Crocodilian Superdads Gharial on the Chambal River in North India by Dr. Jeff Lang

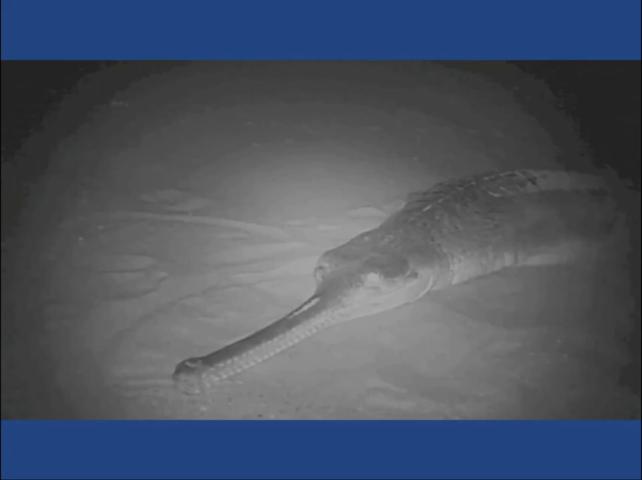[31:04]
We find the nest by simply going and patting on the sand. And within two or three days of hatching, you can hear the young in the nest. They're calling, oh, oh, oh, oh, oh.
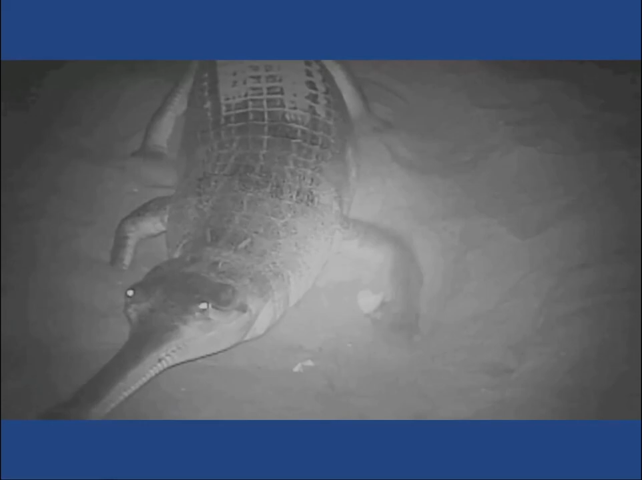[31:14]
And, and the volume of the calling is related to how many babies have hatched. So here's a female digging up her nest. And here's some babies here. There's an eye shine, another eye shine. And here's some young that have just come out. And if you noticed, the baby comes out of the egg and then almost instantly gets sort of hurled out of the nest.
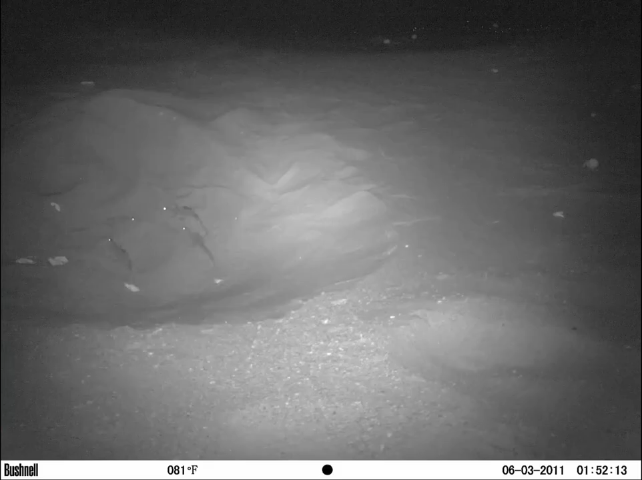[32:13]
Good question, though. So here, here's some young, here's some young in a nest. And you can just barely see at the top here, there's some eggshells. But this is actually the shoreline. So there's a whole group of young that have already hatched. And what happens is, the young simply walk from the nest down to the water. So this is the, the only, probably the only crocodilian that doesn't do this mouth transport, where they pick up the babies one at a time, or a mouthful of babies, and carry them down to the water.
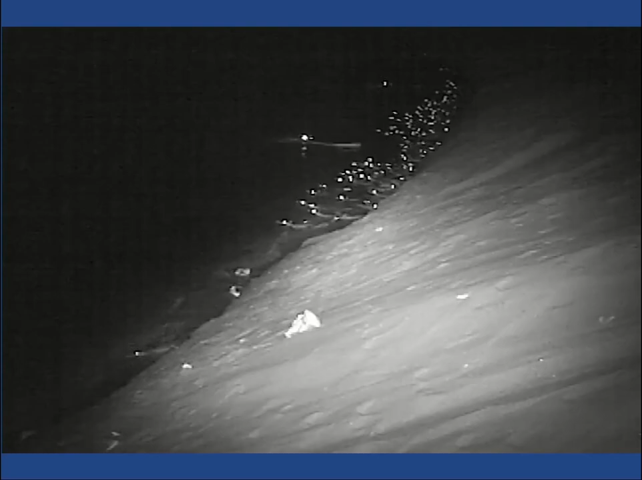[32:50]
So there's essentially a reception committee at the water. Here are a couple of adults. And all these are eye shines of babies, probably from two or three nests that have already hatched. Uh, ready to greet the, uh, the animals that have, um, that have just hatched from a nest.
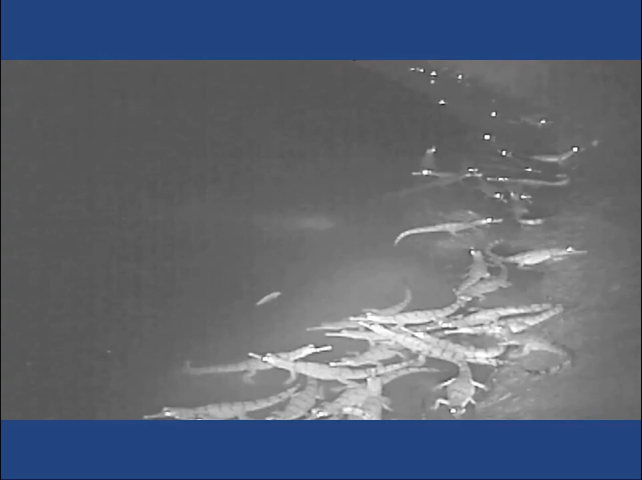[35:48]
The females stay with the young at night. So here's a female emerging. You can see a fish in the water. So we did a lot of game camera work and we're continuing to do that. So these young are just a couple days old.
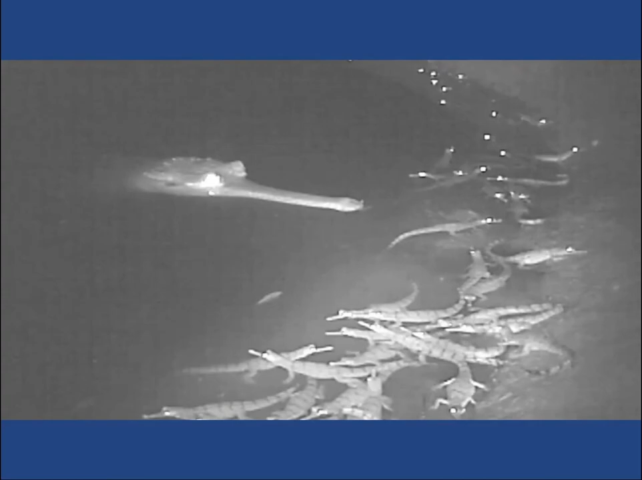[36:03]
And, uh, they're at the water's edge. And so you can see, literally there are hundreds of babies.
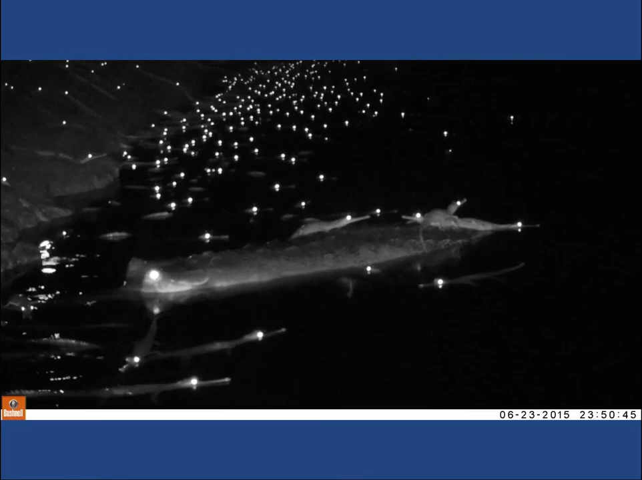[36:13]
And the interesting thing is that even though there are 10, 15, 20 females sometimes associated at these nesting colonies, only a couple females are the main dominant females that come in to take care of the young. They seem to take turns, but there is definitely some sort of a dominance hierarchy. But they don't stay next to the babies all day or all night. They come and go.
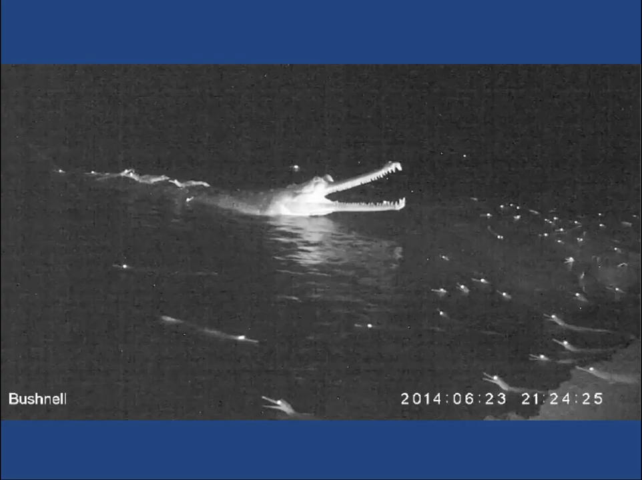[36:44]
So this is just a video, a, uh, time lapse. And you can see the time here. So now it's, uh, seven o'clock, eight o'clock. And you can see the female comes in 10 o'clock, midnight.
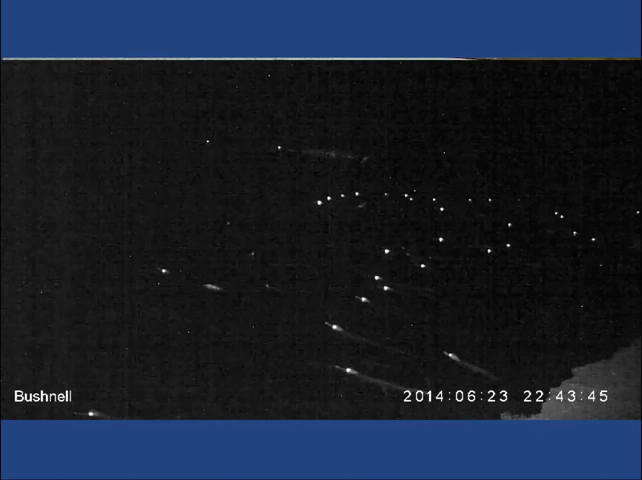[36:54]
So the female comes and then she goes. And the young sort of spread out. Sometimes they're on her back. Four o'clock in the morning. And then it gets light.